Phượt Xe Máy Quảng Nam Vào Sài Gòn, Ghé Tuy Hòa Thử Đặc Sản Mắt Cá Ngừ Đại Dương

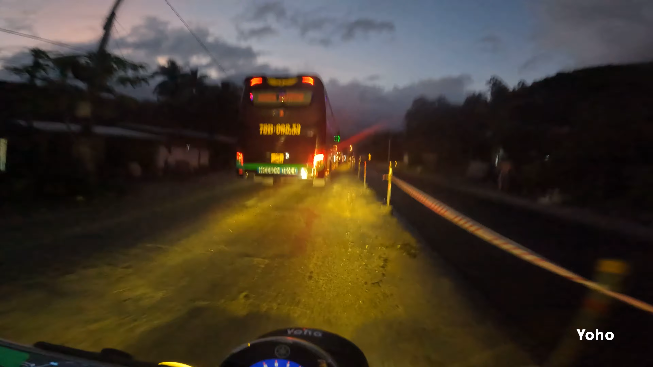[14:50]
Trong một lần sẽ chạy, một lần sẽ dừng.
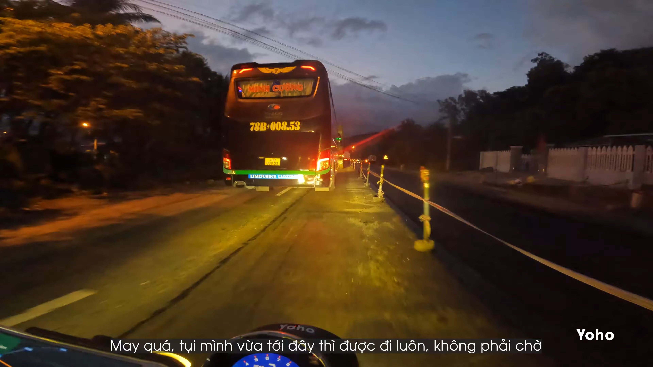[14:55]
May quá tụi mình vừa tới đây thì được đi luôn, không phải chờ. Đây nấu đuôi nha một phần giờ luôn anh em ạ, à, cay số hơn á.
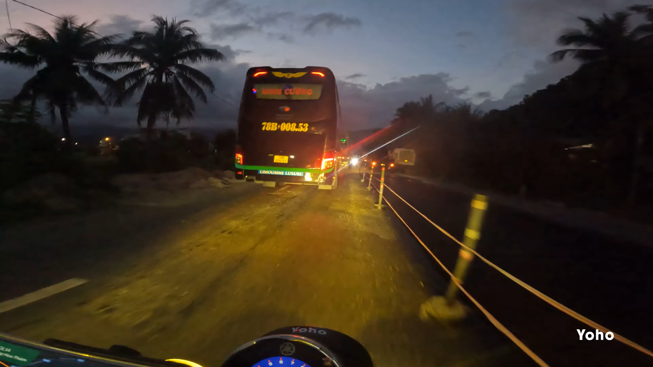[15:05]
Xe tử ở đây người ta chạy là người ta mặc đèn khoa hết anh em, còn đường này nó tối nữa kìa, người ta mặc đèn khoa hết, mình chạy đối diện là không thấy luôn á, chó mắt luôn á nè.
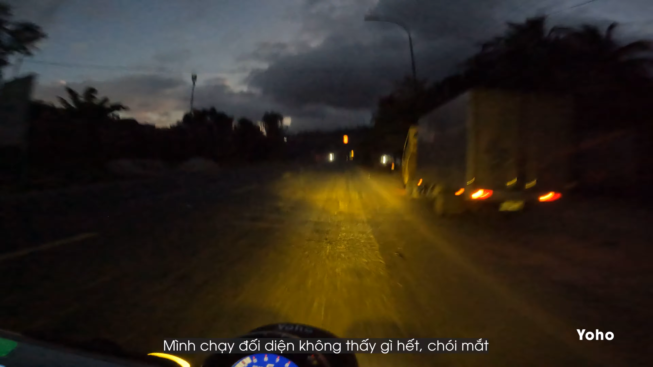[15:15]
Đây xe cái nước này, hồi nãy là chạy nguyên một hàng giờ người ta mặc đèn khoa,
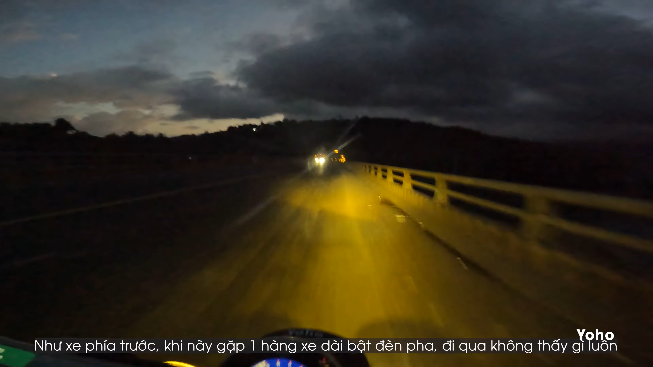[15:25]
mình đi ngon qua là không thấy gì luôn.
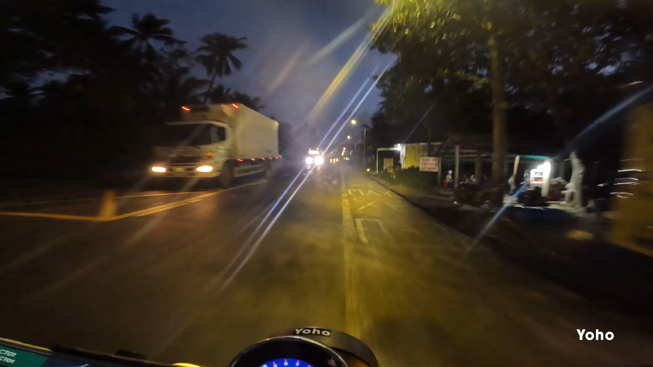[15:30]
Xe cứ mặc đèn khoa như thế nào đây, đi mình đi đấu diện chúa lòi mắt luôn á nè.
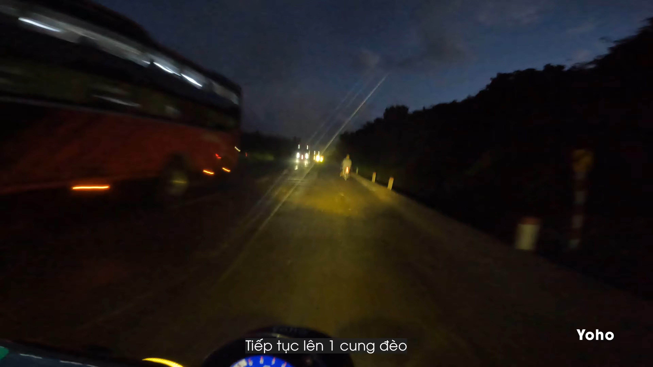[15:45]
Tiếp tục lên một cung đèo. Xe trời ơi chà, vô thị trắng rồi đây mà, ở đây như đang cúp điện á, đang cúp điện hay sao không thúi thui luôn. À, có điện ấy nè, mà người ta không bật đèn đường thôi,
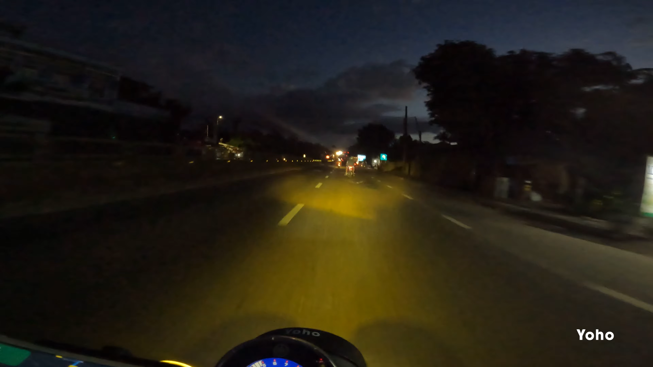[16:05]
không bật đèn đường thôi nè mà, giờ là lên dốc quýt cho nè, thúi thui luôn. À, vừa mới qua đèo Gành Đỏ nè mà, ồ cái đèn màu xanh,
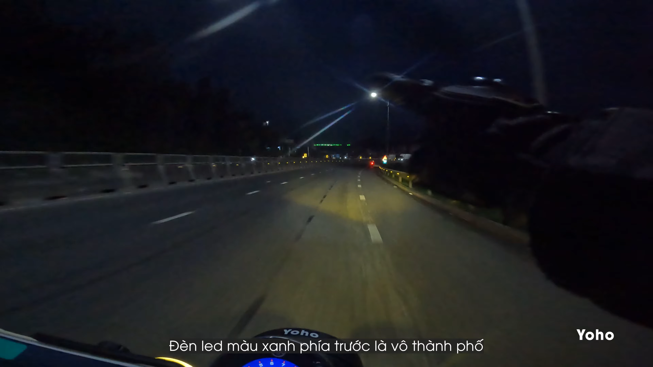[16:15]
đèn led màu xanh phía trước là vô thành phố đó nè, 40 cây nữa sẽ tới Tuy Hòa, bây giờ là 6:10 rồi nè mà.
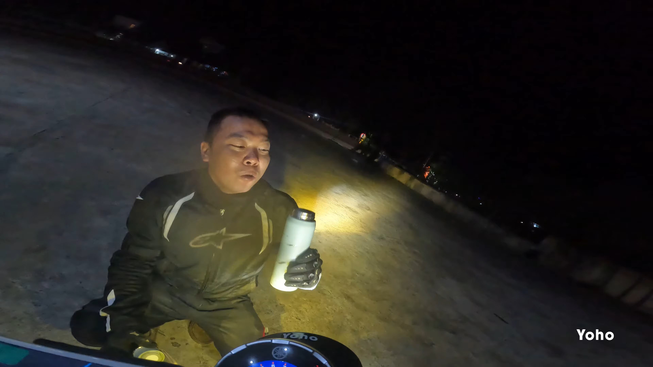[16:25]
Đang dừng lại đổ xăng uống miếng nước anh em ạ, nước dừa mua ăn nhân. Vừa tới Tuy Hòa mà uống, hai thằng cứ vượt nhau chạy thành ra ít dừng lại uống nước.
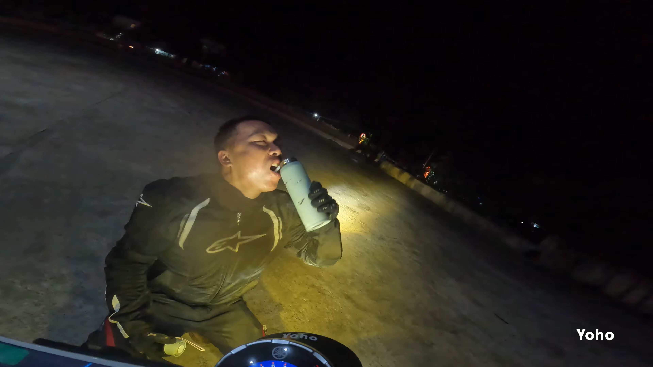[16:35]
Mình quen rồi, một ngày chạy uống nhiều nước lắm. Đó là anh em ơi, mình rẽ qua vô hướng Tuy Hòa anh em ạ,
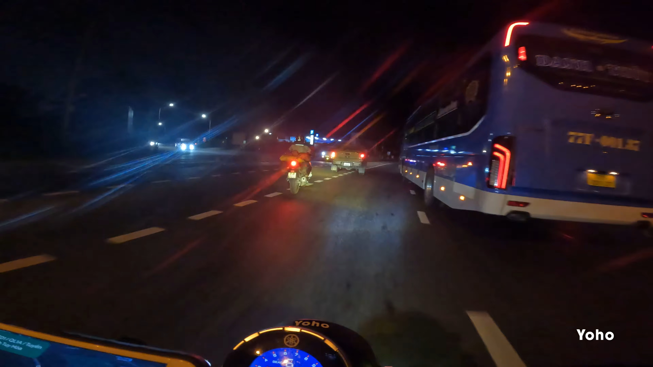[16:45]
mã cai nữa là tới Tuy Hòa, còn đi thẳng là vô Nha Trang, Nha Trang 70 mấy cai nữa.
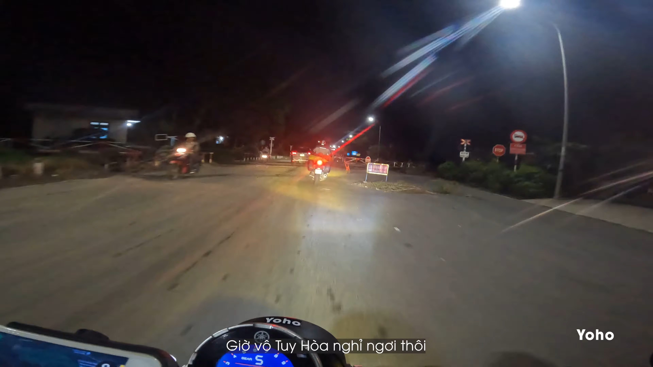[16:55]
Giờ vô Tuy Hòa nghỉ ngơi thôi anh em ạ, trừ là 6:30 túi rồi anh em ạ.
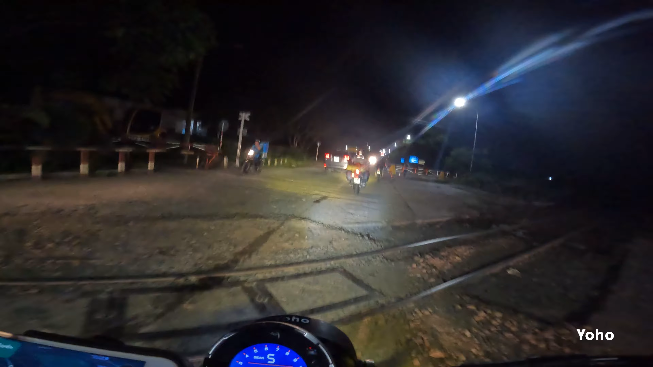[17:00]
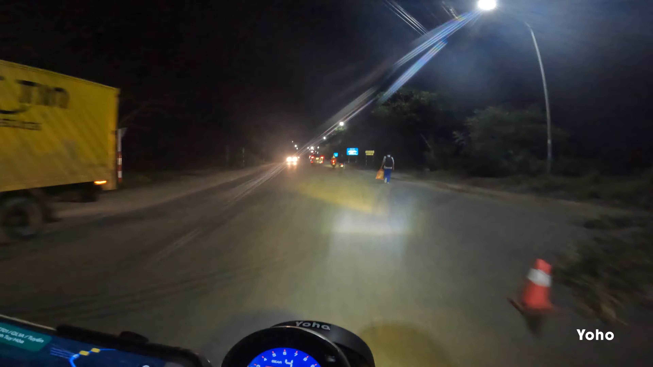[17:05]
Đang ở trung tâm Tuy Hòa đây anh em ạ, tụi mình đi kiếm nhà nghỉ ở lại thôi. Bây giờ là 6:30, 6:31 rồi,
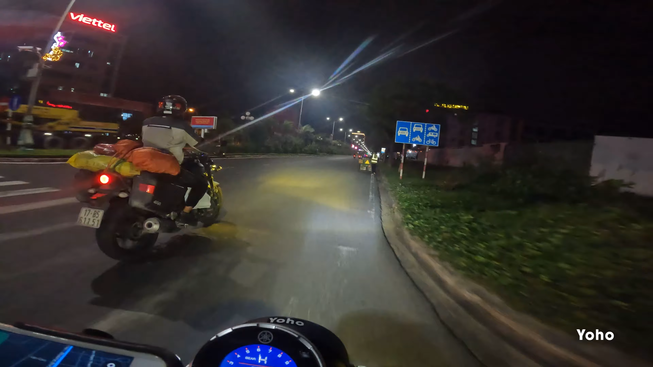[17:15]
ở trung tâm nghỉ ngơi rồi ăn uống cho nó tiền anh em ạ, sáng mai rồi chạy tiếp. Vô 6:30 túi đang ở Tuy Hòa đây anh em ạ, giờ đi kiếm chỗ nghỉ ngơi thôi anh em ơi.
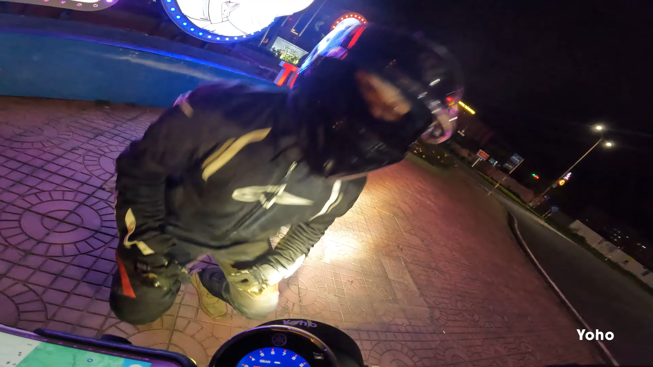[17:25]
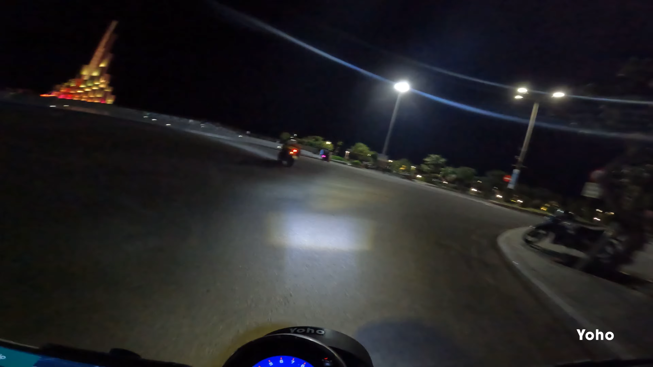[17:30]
Bảy giờ kém rồi anh em ơi, mình vừa mới tới tháp Ninh Phong ở Tuy Hòa đây nè.
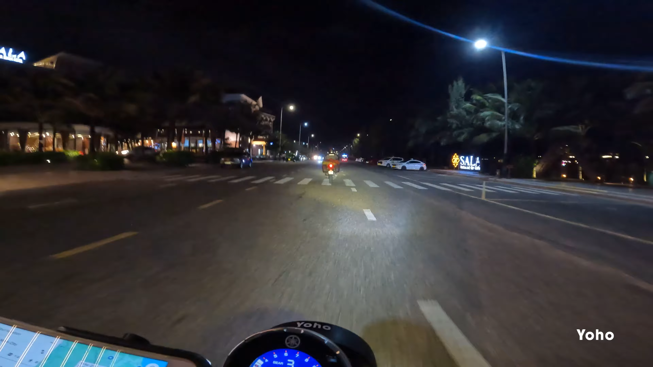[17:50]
Đó rồi anh em ạ, mình qua bên khách sạn công đoàn ở nè, công đoàn hotel.